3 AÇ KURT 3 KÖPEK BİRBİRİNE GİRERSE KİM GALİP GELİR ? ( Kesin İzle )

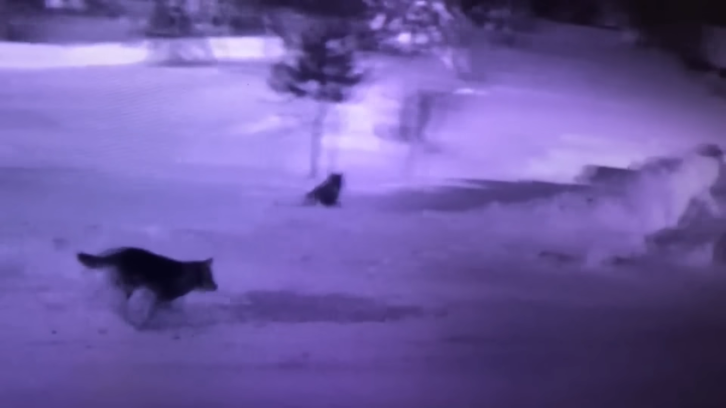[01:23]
Şimdi devam ediyoruz. Kurtun biri ilk baştaki oldukça büyük görüyorsunuz ama bundan daha büyüğü var mı? O da birazdan gelecek. Şimdi iki kurt, iki köpek. Köpekler geriye çekilmiş vaziyette arkaya duvar alıyorlar.
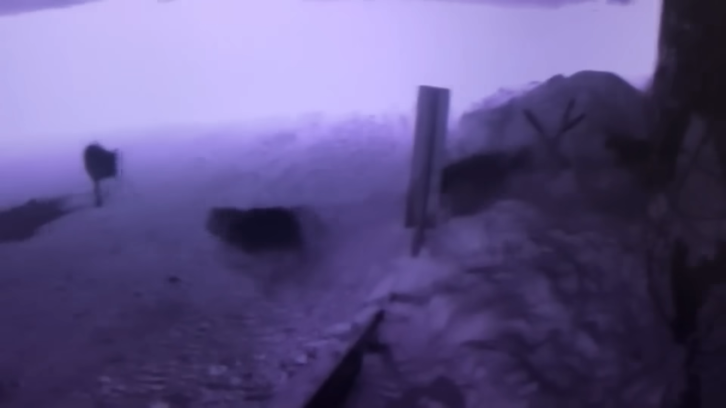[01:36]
Tekrardan işin rengi değişecek. Bu sefer köpeklere ek destek geliyor. Bu gelen köpeğe dikkat edin arkadaşlar. Şu an çok büyük iri bir alfa kurt gerdi.
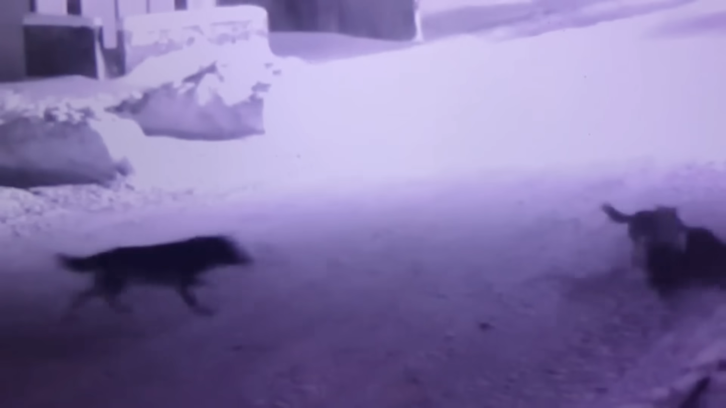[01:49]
Ve o yardıma gelen köpeği alıyor.
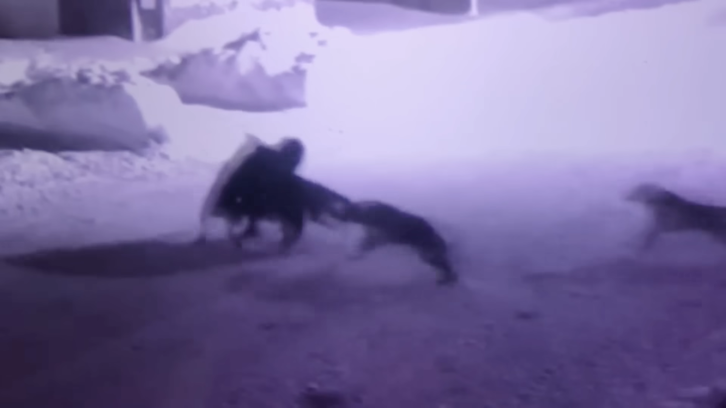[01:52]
Bakın dikkatle izleyin. Ve kalleş iki köpek arkadaşlarını bırakıyorlar. Şimdi üç köpek, üç kurt olmuştu. Geriye alıyorum. Bakın dikkatle izleyin. O yardıma gelen siyah köpek, üç kurdun yemi oldu.
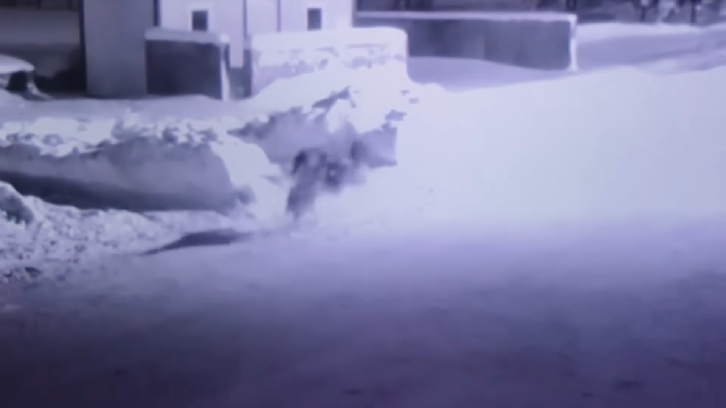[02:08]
Şu an çok direniyor ısrarla. Ama büyük kurt çok güçlü. Ona karşı koyamıyor. Diğer köpekler tekrardan yardıma geliyor. Ancak büyük kurt onlar uzaklaştırdı. Şimdi her zaman olduğu organize kurt saldırısında, bakın dikkatle izlediğinizde göreceksiniz. Nöbetçi var. O genelde saldırıya karışmaz.
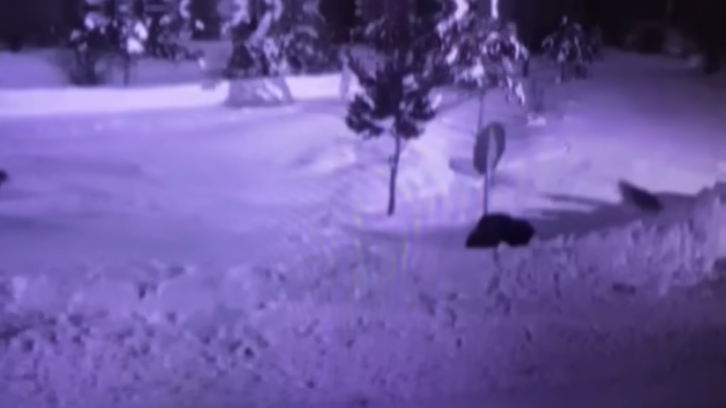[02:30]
Dikkatle izliyoruz. Şu an saldırı devam ediyor. Köpek direniyor. O nöbetçi dikkat edin sürekli yol açıyor. Köpek hala direnmeye devam ediyor. Artık gücü tükendi.
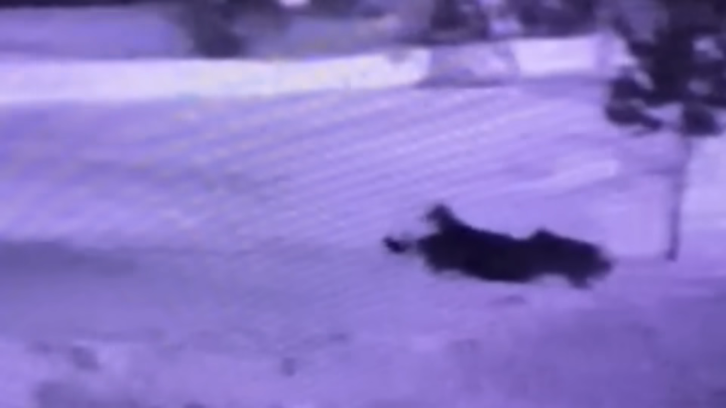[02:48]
Ve götürüyorlar.
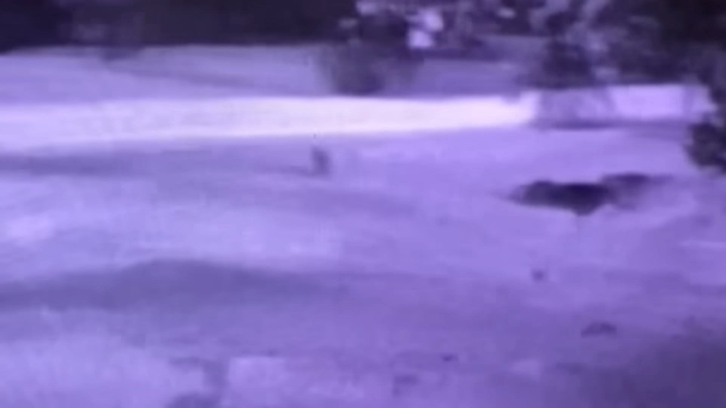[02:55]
Diğer iki köpek sadece havlamakla yetiniyor.
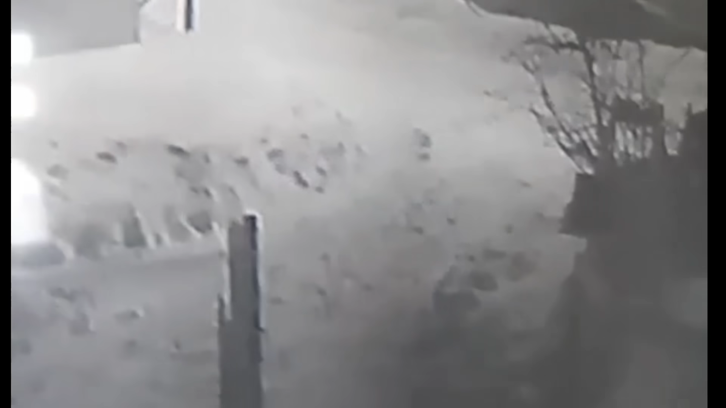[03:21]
Muhtemelen ilk gelişleri değil. Çünkü bölgeyi daha önce iyi biliyorlar.
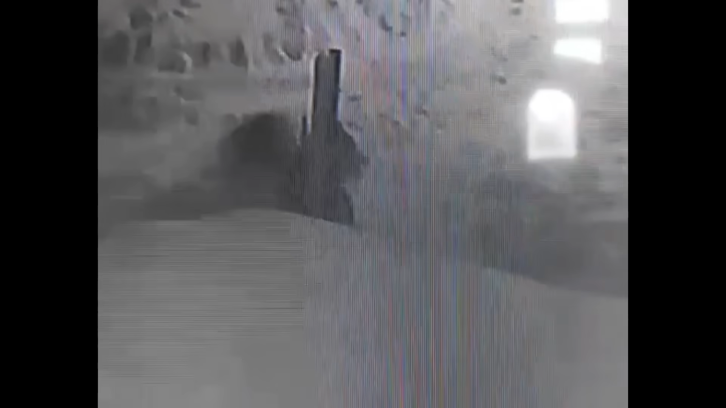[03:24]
Köpeği eli koymuş gibi buldular. Şimdi köpek direniyor ancak. Şu an kemer pozisyonuna kalktılar.